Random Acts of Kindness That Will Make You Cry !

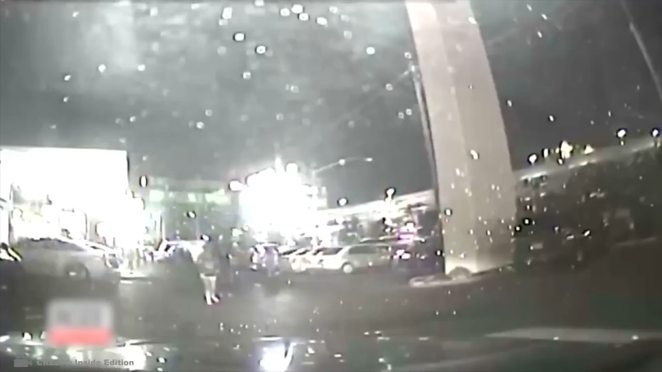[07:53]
This taxi driver was taking a man to pick up his daughter From a concert When a mass shooting occurred at the event He didn't mind taking such a dangerous
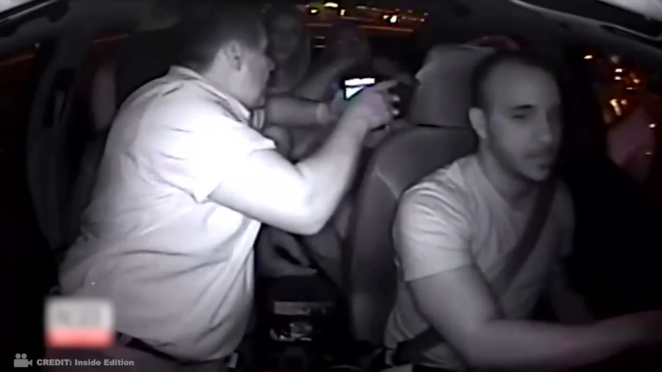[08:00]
trip And saved seven people by letting them cram into his car